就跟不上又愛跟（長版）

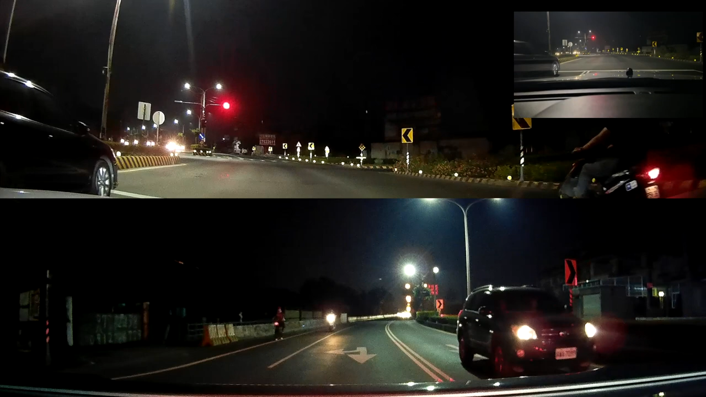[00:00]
怎麼駕的怎麼車啊?喔,在Camery,剛剛還很沙咧這樣子各位要看我飆車嗎?欸,還有誰啊?欸,你好,你好,大家好飆一下好的
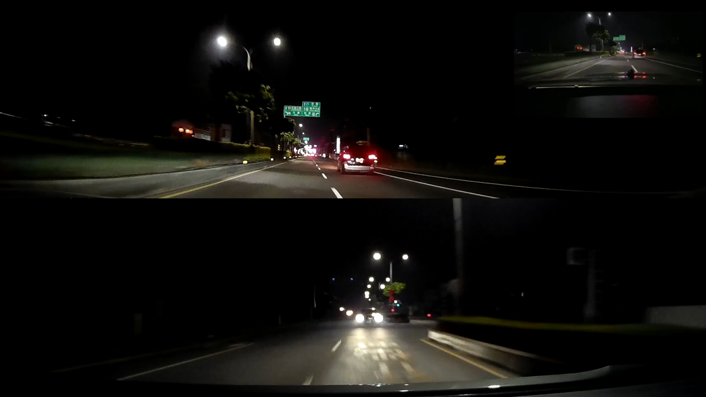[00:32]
因為前面紅燈,我不喜歡再加速這邊就是前面那個倒數,即使以食為單位的我們繼續唷
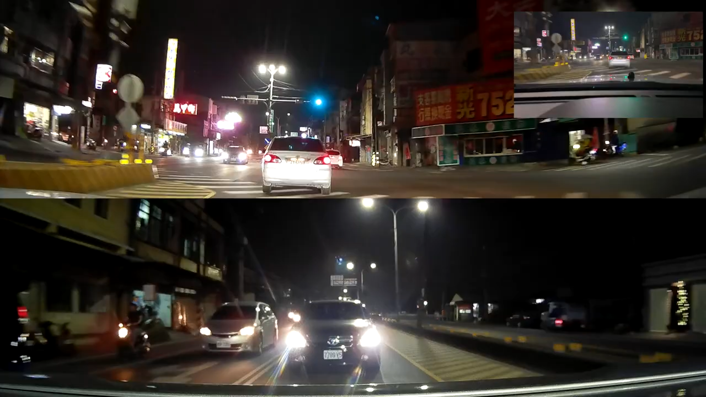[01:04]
好,那最後我們就直播一下加速好了現在三檔在這邊煞車塞車啊也快不了另外,政治的話也不算政治,你要說是國家觀察的話也可以看,政經觀不了唯一,不是唯一推薦是最先推薦的,我政經觀不了
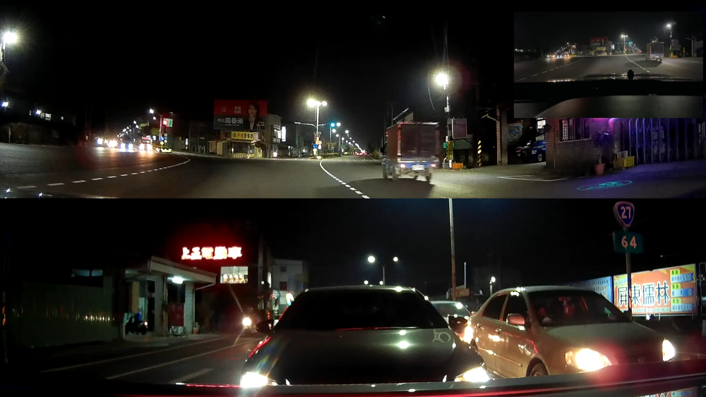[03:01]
這道可以走轉沒錯所以聽說是沒問題只是他不想煞所以我就一直滑,一直滑前面來好,綠燈應該...綠燈走轉,走吧